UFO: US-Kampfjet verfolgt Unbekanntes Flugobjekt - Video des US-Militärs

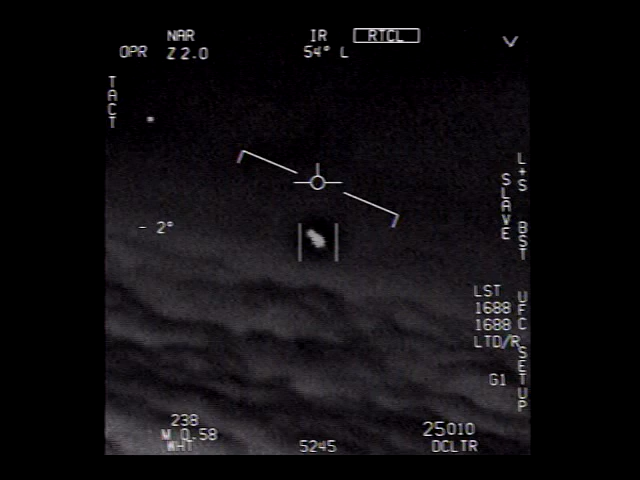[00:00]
Dude, that is a fucking drone, bro. There's a whole fleet of them, look on the ASA. My gosh.
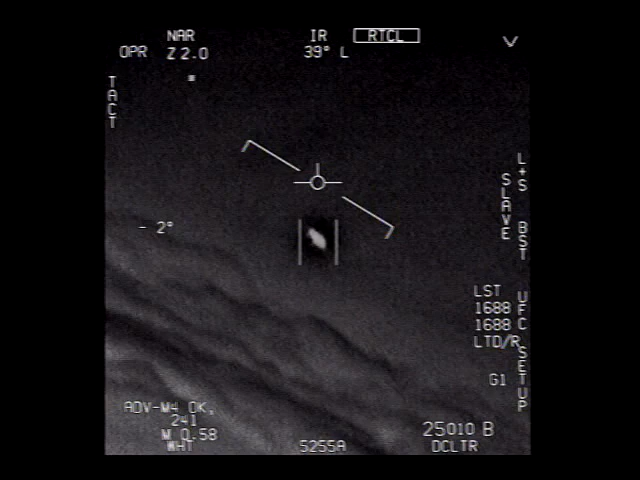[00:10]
They're all going against the wind, the wind's 120 knots from the west. Look at that thing, dude.
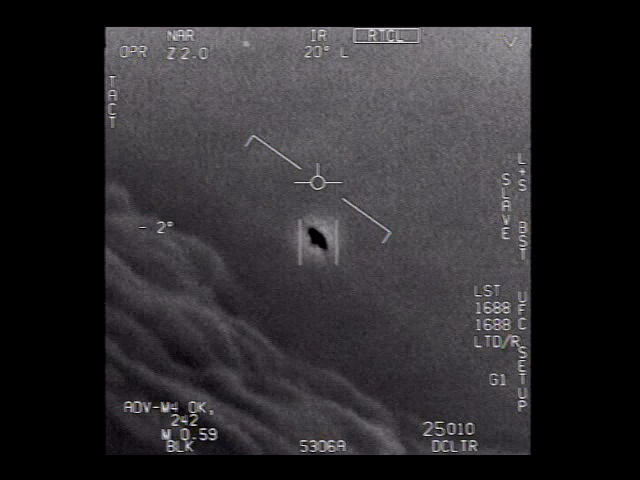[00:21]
That's not an LNS though, is it? It is an LNS, dude. Look at that thing. It's rotating.